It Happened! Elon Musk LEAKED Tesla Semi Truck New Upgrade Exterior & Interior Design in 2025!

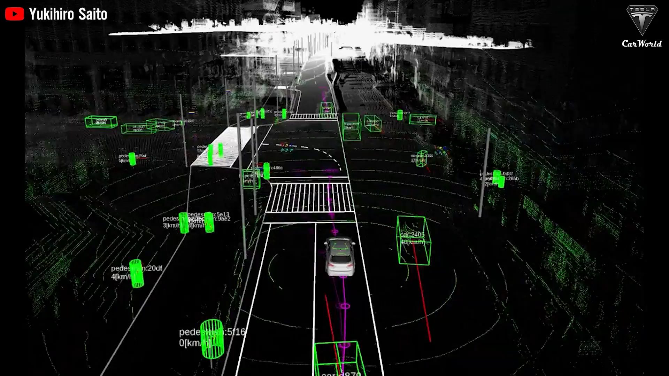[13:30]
The LiDAR sensors continuously scan the surrounding area, measuring distances and detecting obstacles with high precision.